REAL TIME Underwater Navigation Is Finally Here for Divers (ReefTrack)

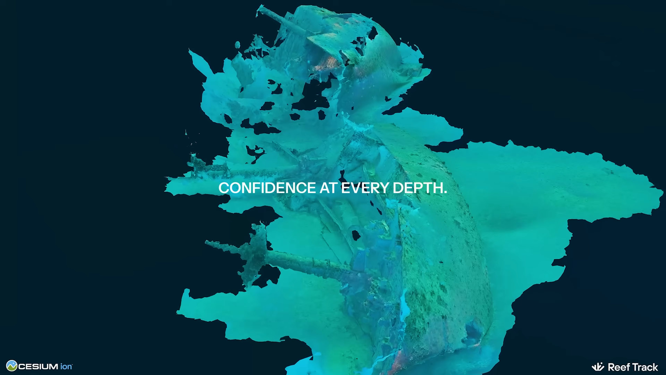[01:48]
provides maps over reefs and wrecks and collects that data so that you can do dive plans. And of course, ultimately, the idea is to be able to do everything's about subsurface navigation,